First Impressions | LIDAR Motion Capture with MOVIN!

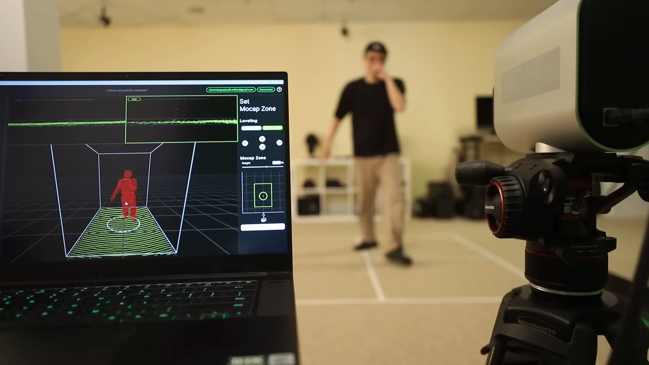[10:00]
I was especially impressed that it could handle me sitting on the floor. That is usually a very tough thing for mocap systems to solve.
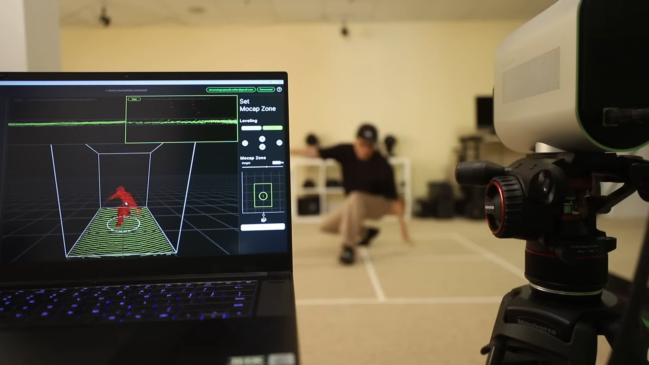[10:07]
And it even survived me doing a six-step, another challenging breakdancing move that not every motion capture system can handle.